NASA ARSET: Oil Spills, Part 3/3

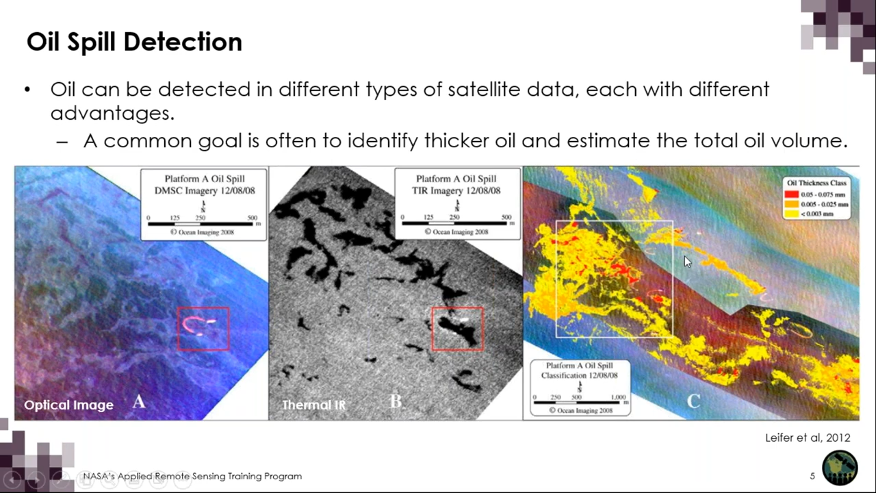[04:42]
And again, we can then get the oil volume. And you can see here, in the far right, there has been some estimates on how thick the oil slick is, based on these optical and infrared images. But, these images are hindered by clouds and fog, and depending on where you are located in the world, this can become more or less of a problem.
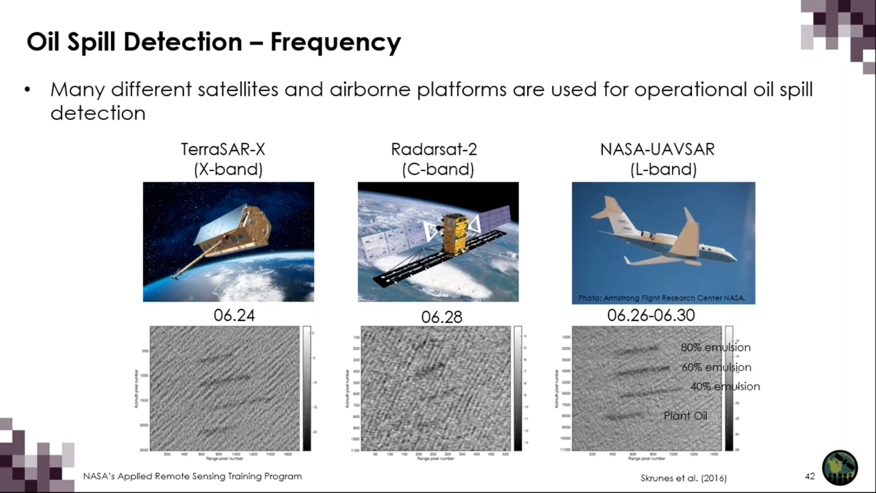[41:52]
You can see here these images have taken very close in time to one another and with only a separation of a few minutes, but the oil spills look quite different. So and here is from a slightly different campaign. This is a different sensor. So here we have an airborne campaign.